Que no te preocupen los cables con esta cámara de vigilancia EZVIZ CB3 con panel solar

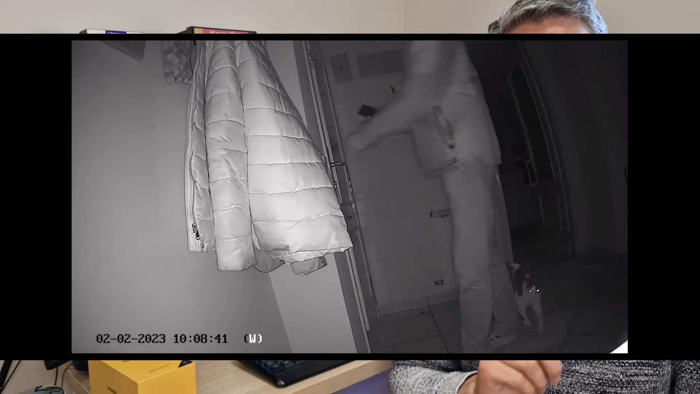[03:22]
Yo prefiero grabar con los infrarrojos aunque sea en blanco y negro. De esos también tenemos una alarma sonora que os pongo a continuación como suena.